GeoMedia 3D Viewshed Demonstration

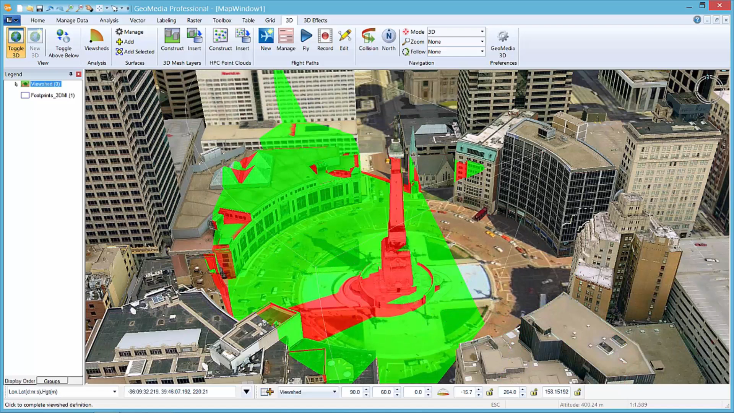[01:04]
direction, and pitch of the viewshed camera from the eye point.
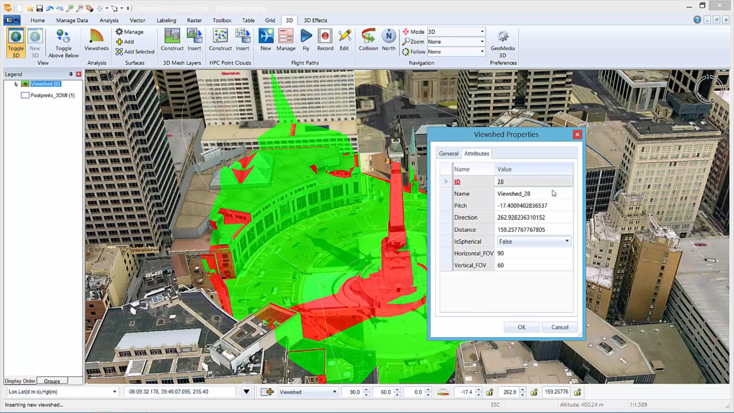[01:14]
Once accepted, the new viewshed feature is inserted into the GIS database.
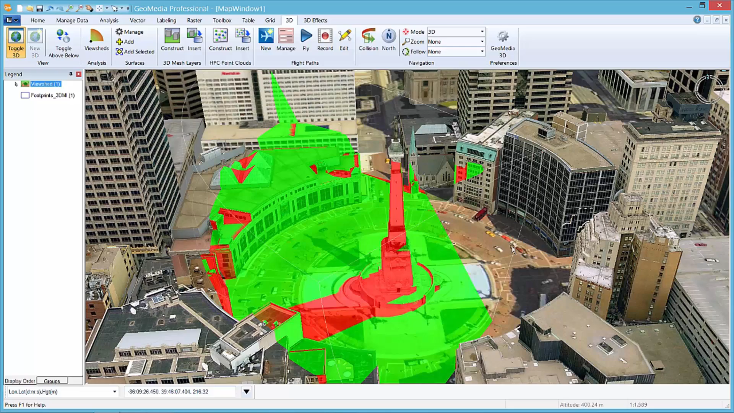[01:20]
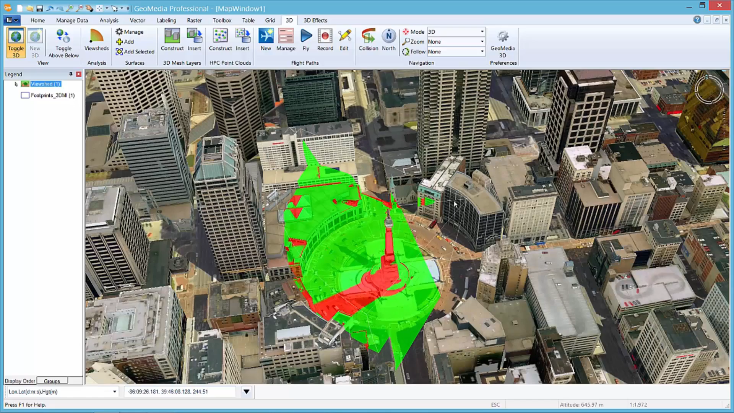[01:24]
Surface areas that are visible within the field of view of the camera are tinted green and the hidden areas are tinted red.
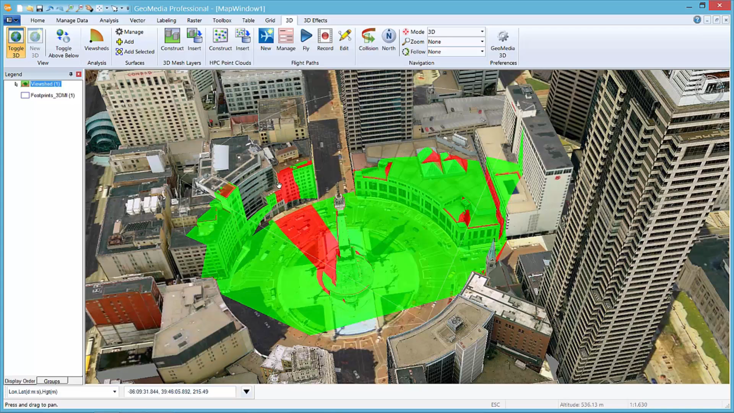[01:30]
When the attributes of a viewshed feature are modified, the viewshed display will be automatically updated.
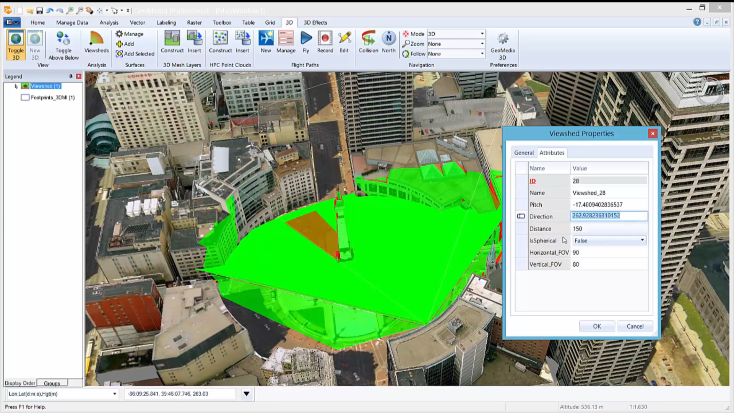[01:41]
Placing one or more viewshed features in this manner can help determine the number, position, and characteristics of the security cameras needed for complete coverage of an area. I like the way you had the visible areas in green and the non-visible areas in red. Thanks, Phil. Not only did you show how viewsheds can be easily created in GeoMedia 3D,